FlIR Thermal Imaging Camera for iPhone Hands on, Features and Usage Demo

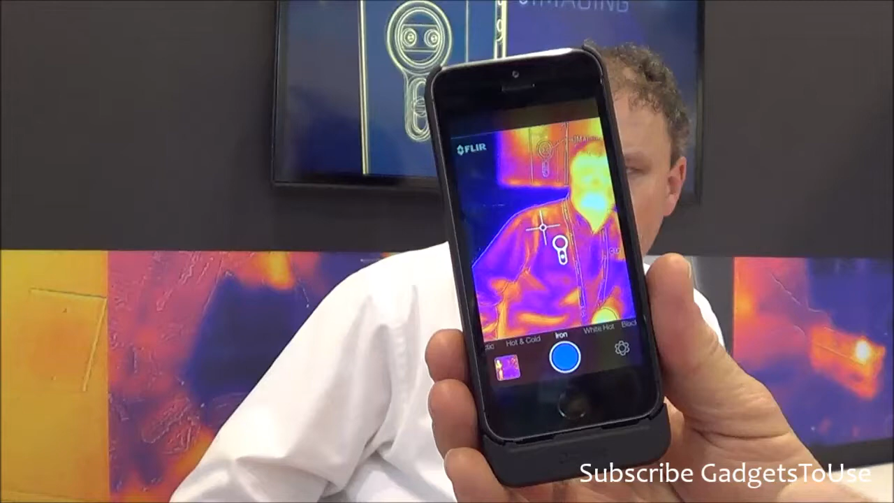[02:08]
In the business case, they would use it the way they have thermal imaging for many years. They would use it in electrical substations,
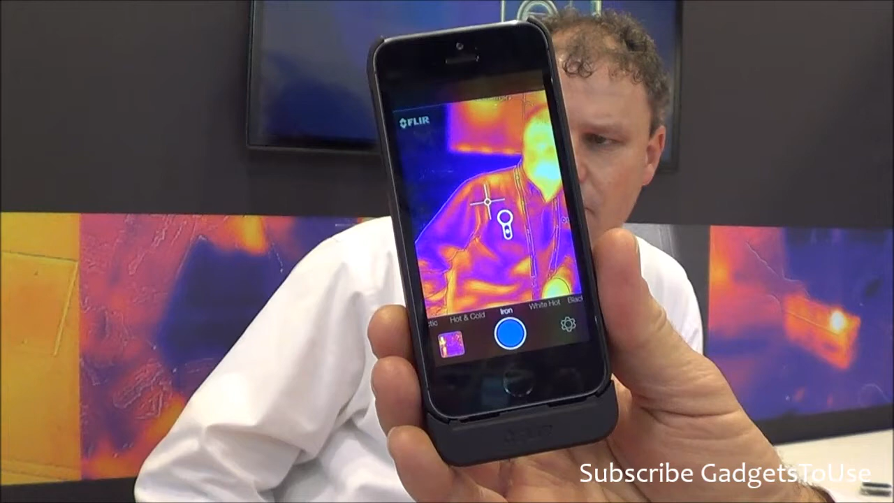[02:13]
petrochemical and fertilizer refineries to monitor the condition of their equipment and to avoid catastrophic failures. So does it have a battery of their own? The case has a battery of its own? Yes.
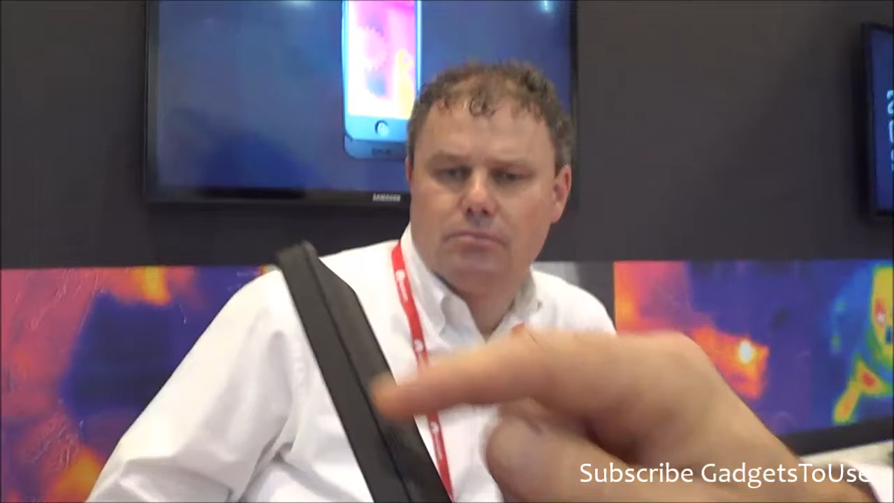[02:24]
The FLIR ONE accessory includes a battery that provides two hours of operation for the device and it's separate from the iPhone battery.
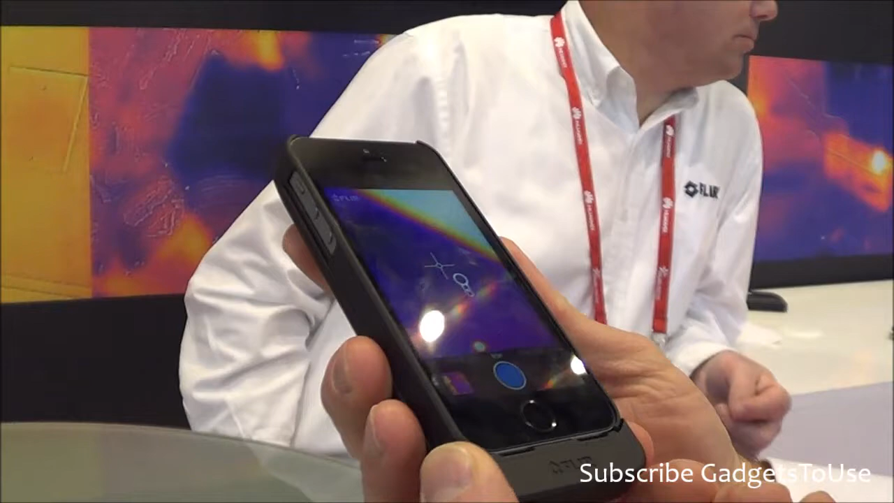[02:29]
So your iPhone battery remains independent. Okay. And can it also be used to charge the iPhone in case the iPhone is running low? No. They're completely independent. They're completely independent. That's right. Okay. Okay.
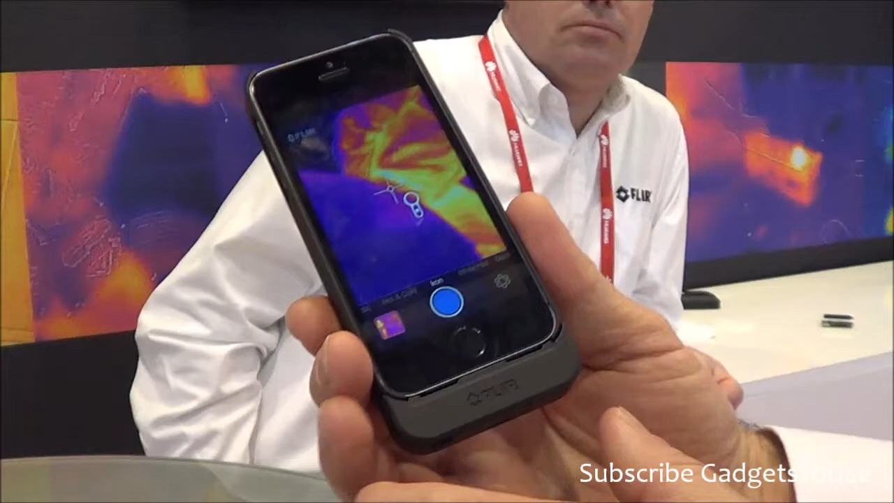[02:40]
So what are the other modes which we have? Well, we can go in and I can go into the settings and I can
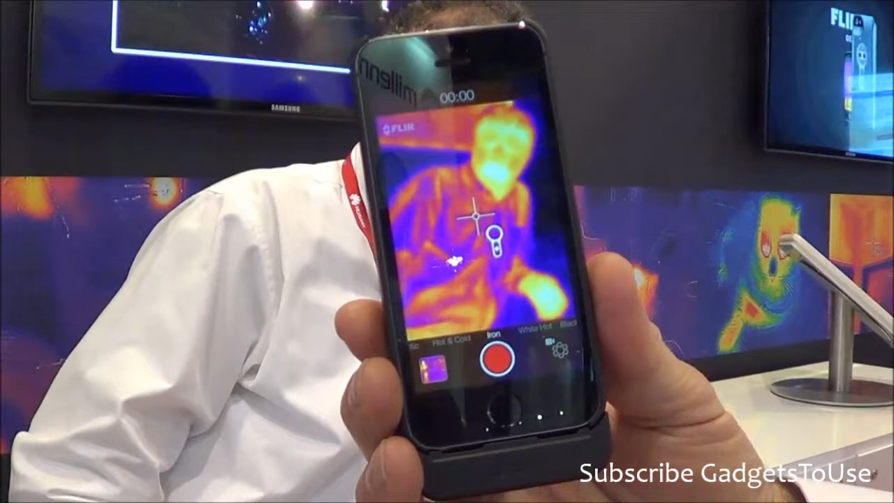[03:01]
And now you see the camera so that when I hit the record button, I'll record a video clip.
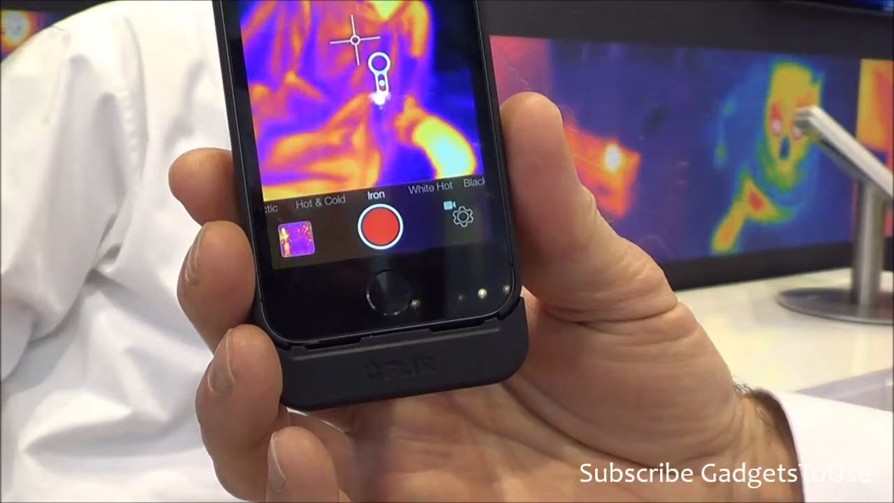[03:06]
Okay. I'm just calibrating it now so that I can read temperature again.
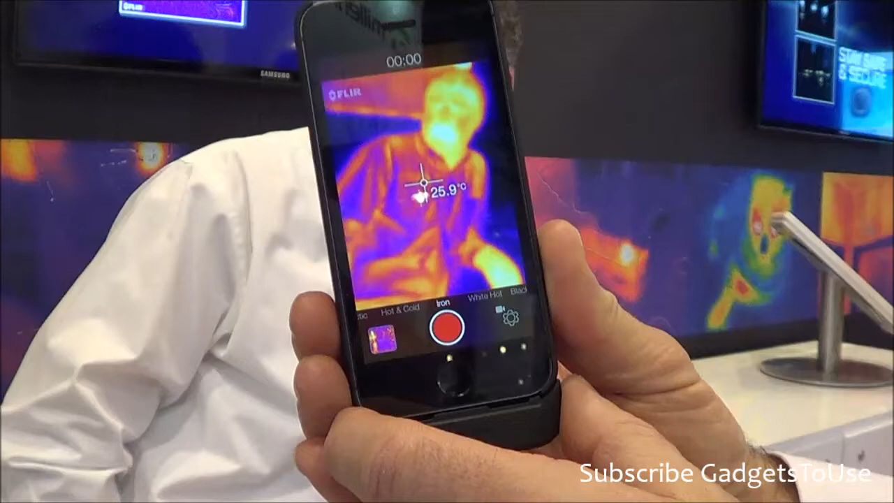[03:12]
On screen: spot 25.9°C
Okay. It's very easy to use.
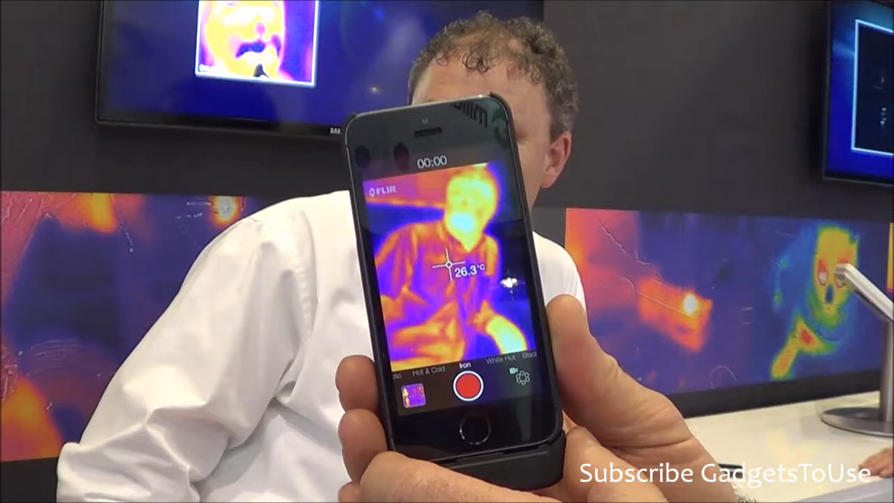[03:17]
Simple user interface and very low cost compared to traditional technology.
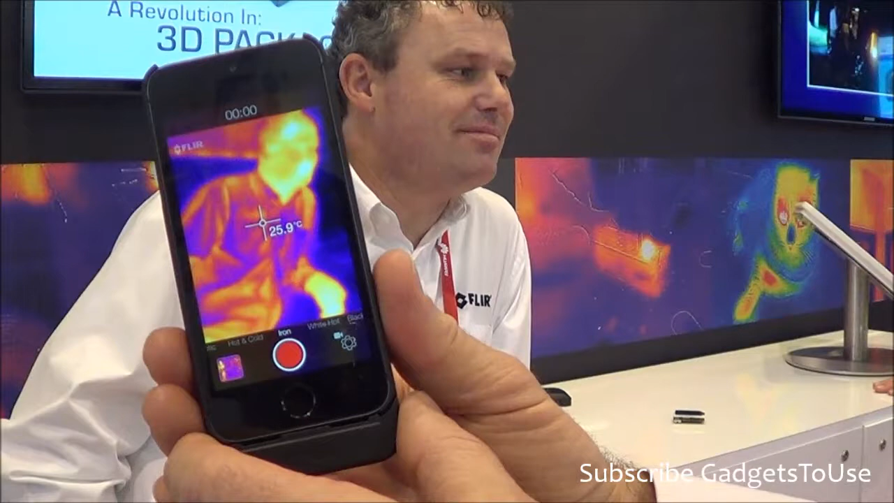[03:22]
On screen: spot 25.9°C
So do you also see the usage of this particular accessory, especially for those people who do a camping a lot or those who are photographers, especially the wildlife photographers?
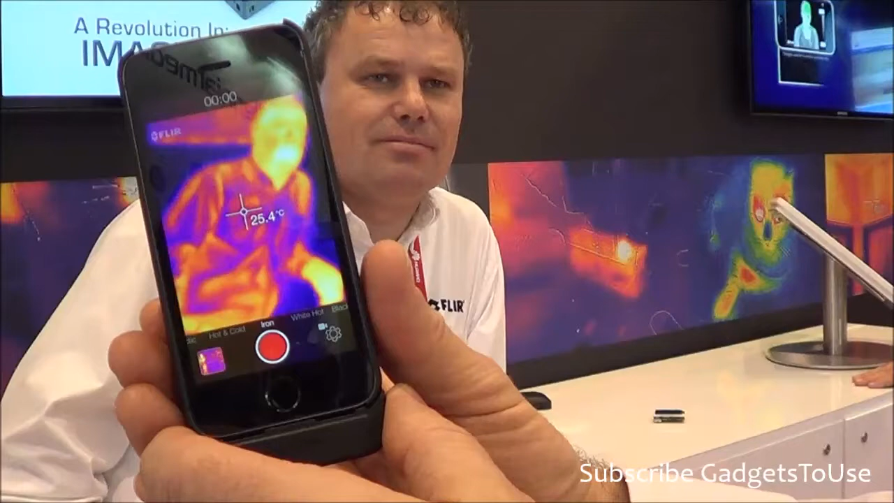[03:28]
On screen: spot 25.4°C
Absolutely.
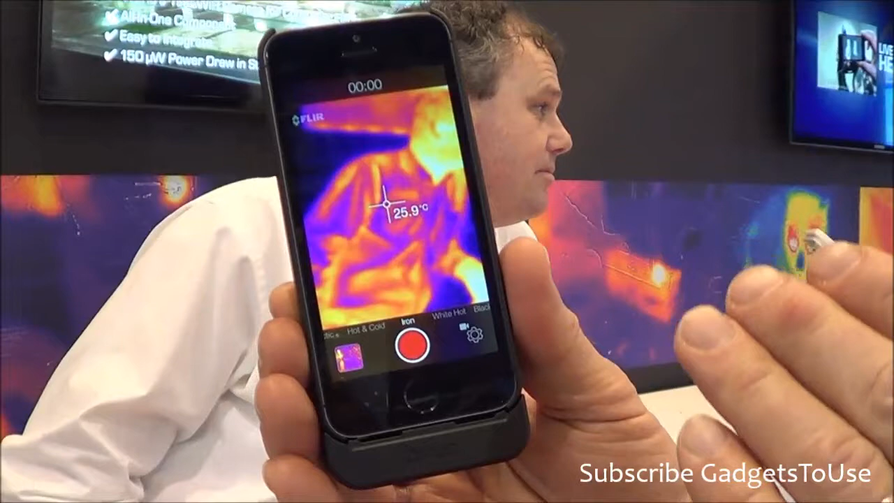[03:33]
On screen: spot 25.9°C
And you can use it at night because thermal imaging, the picture would look exactly the same in total darkness. If I could shut the lights off in this hallway, it'd be the same.
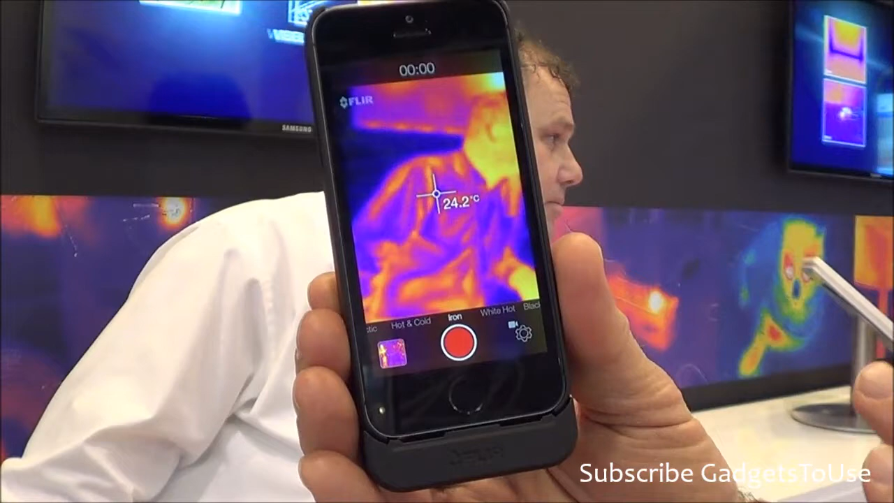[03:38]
On screen: spot 24.2°C
So at night in my neighborhood, for example, we can see coyotes and squirrels and